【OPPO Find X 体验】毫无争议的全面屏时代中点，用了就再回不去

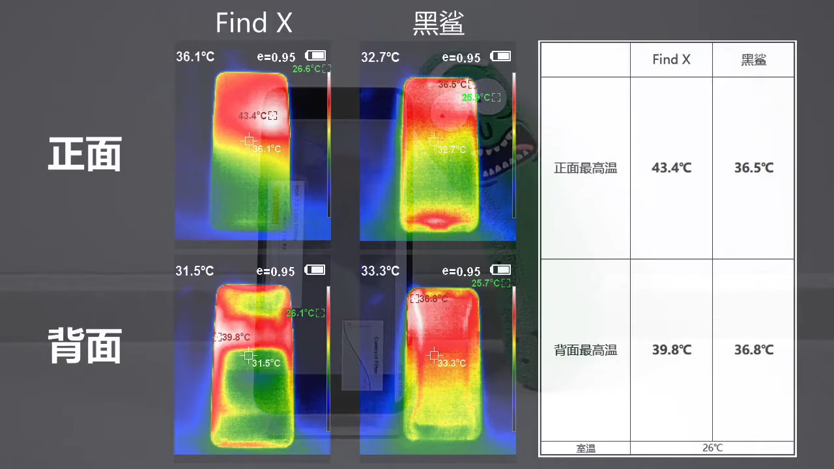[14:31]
者机身表面温度可以看到Find X的机身正面最高温足足高出黑砂7度背面也要高了3度即使抛开黑砂独有的散